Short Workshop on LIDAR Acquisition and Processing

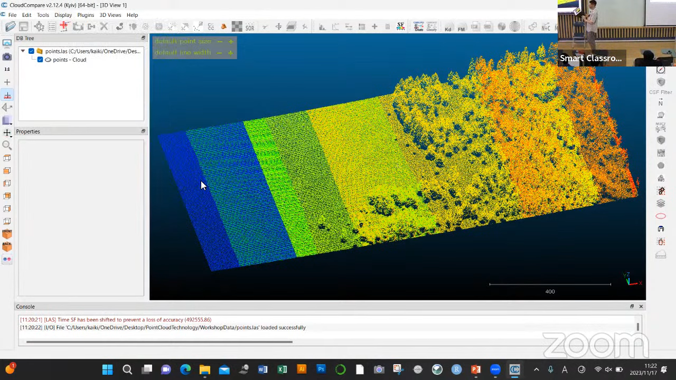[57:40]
And when you go to shaders and filters, you're going to have the EDL shader. And here we're going to apply EDL shader. And you're going to see the shades apply to your point cloud.
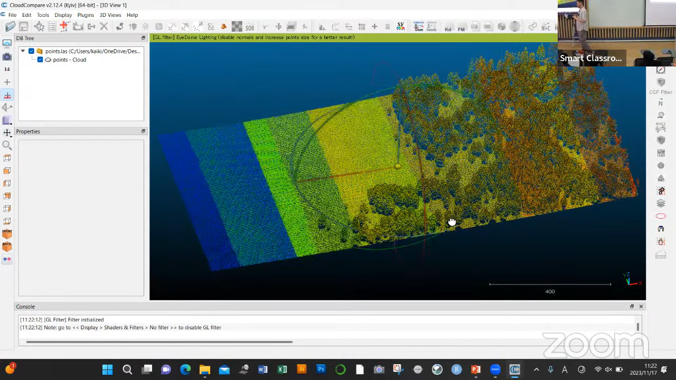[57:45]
So you can see now better that you have trees in front of you.
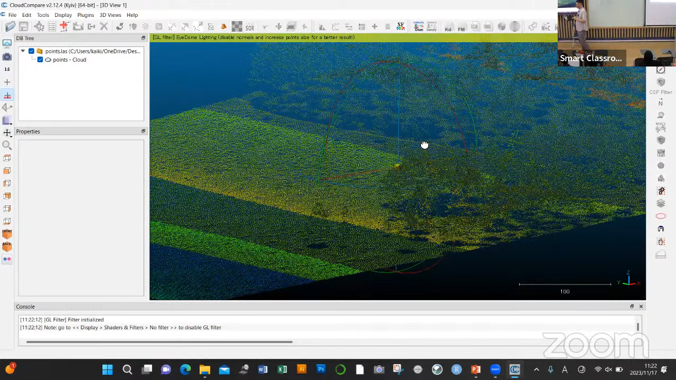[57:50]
But it's still not very good. We still have those hands looking at us. So next, you want to modify how your point cloud, can you do that? All can do this, all good? Oh, Cloud Compare I gave to Masamim, you should have it already. You missed the server, I think you shared the UR.
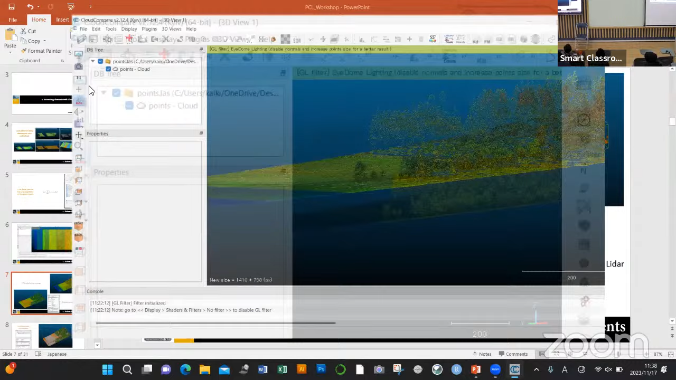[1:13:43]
We're going to choose. So I'm going to show you. You're going to choose your pointer, like a cloud. You have to click on it. And once you click on it, you're going to see at the bottom, or at least on my software. Here's at the bottom. It can be in other places depending on your computer. You're going to have the details of the point cloud. So it's going to tell you X, Y, Z, the number of points,
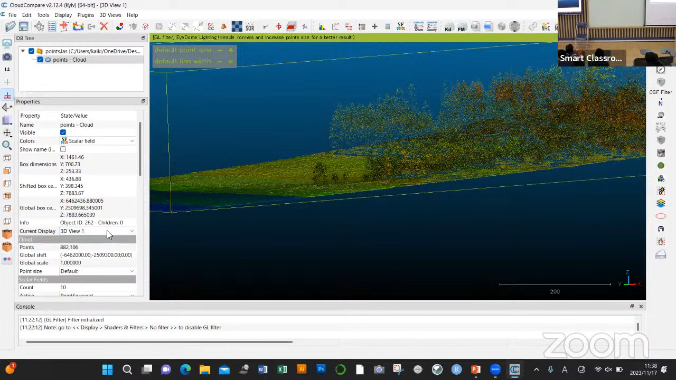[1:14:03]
3D view, and then you can change a lot of different display elements. For instance, the point size here, which is default. If you put it to 4, you're going to see that it changed a lot, right? And you can also change the way you display your data. So here there is a series of options. So there is a series of options here.
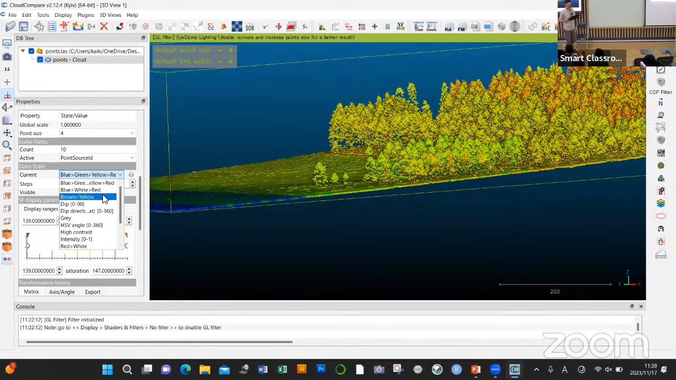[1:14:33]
And you can choose how you want to show your data set. Okay? Now you see it's a set of trees.
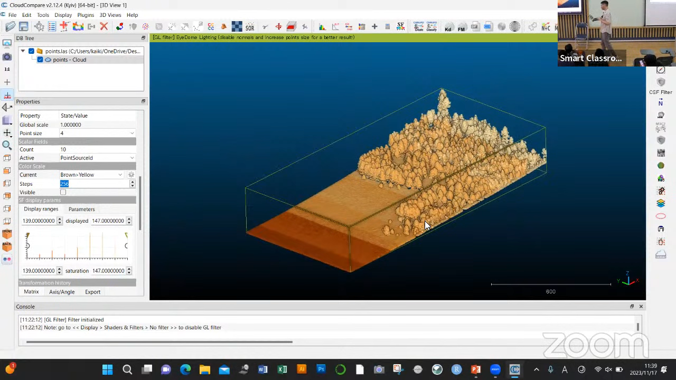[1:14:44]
If you look at it from the other side, if you flip it down over, you can see from the bottom that actually in a lot of places where you have trees, you have holes at the bottom.
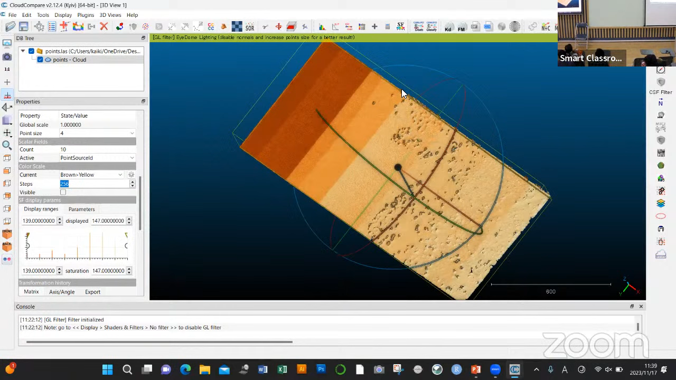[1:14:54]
Why is that so? Why do we have holes here? What are those holes about? A lot of holes here. Why? Why do you have holes? Lihat di dalam, di apa, belakang di dalam, ada lubang ya, kenapa ya?
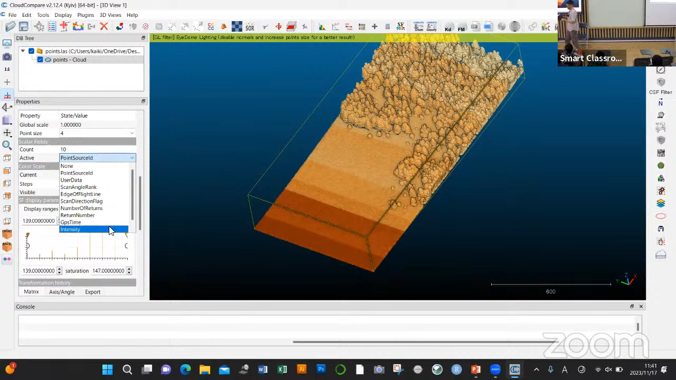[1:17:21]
Let's go to intensity. Let's change the display from point source ID to intensity.
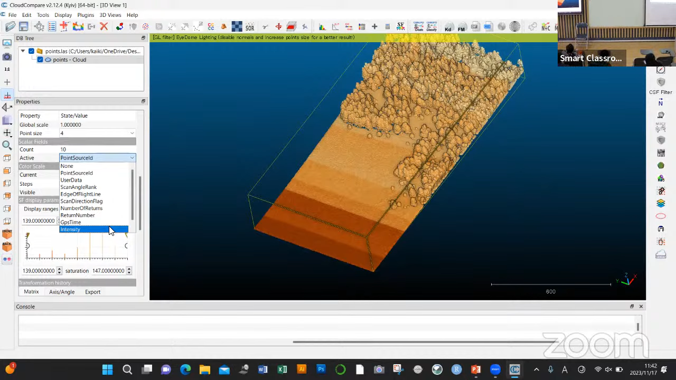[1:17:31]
And if I click on it, this is in black and white, but you can change it to, let's say, a series of colors.
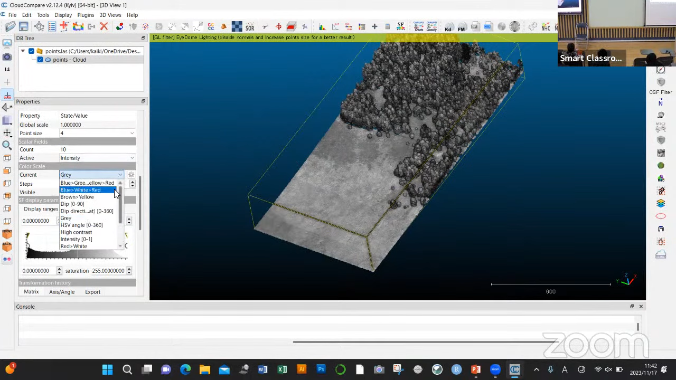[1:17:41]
Let's say blue, red, green. And here we go. So we have our trees, our vegetation, the ground, with different colors based on the intensity return. What is difficult about this? Can you tell if the ground is this color and the tree is this color or not?